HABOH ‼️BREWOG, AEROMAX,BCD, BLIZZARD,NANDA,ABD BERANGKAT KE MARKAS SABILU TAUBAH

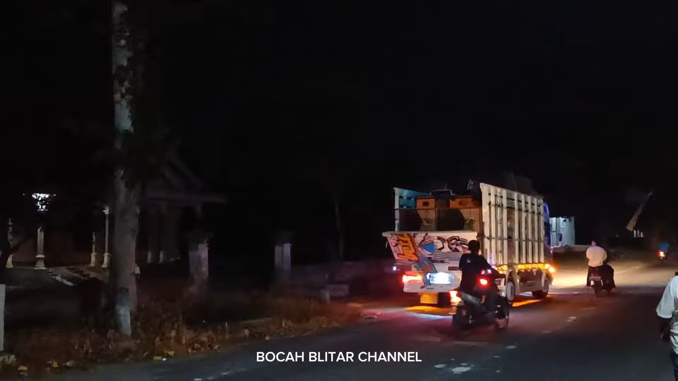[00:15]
Nah persiapan mau berangkat ya ini ke Karangayam ke Sabi Lutaubah Harlah Sabi Lutaubah
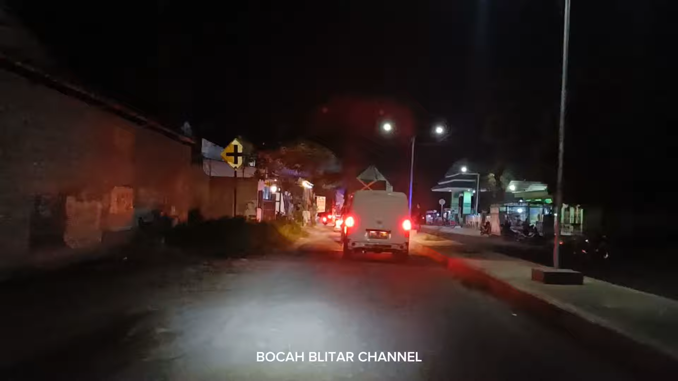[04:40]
Sampai masjid Atau perempatan Toko kan renteng-renteng Halo
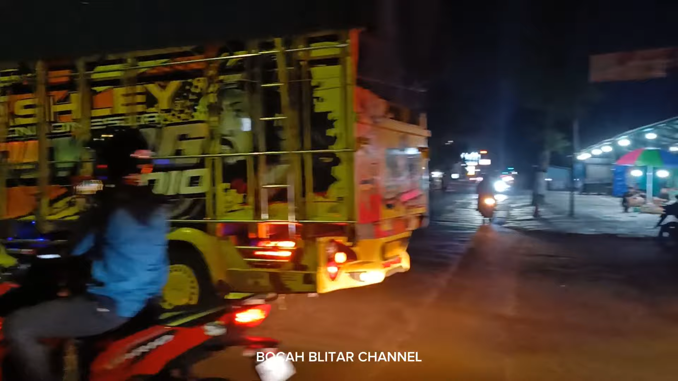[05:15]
Nah prewok Aeromax Ya ini prewok putih Yo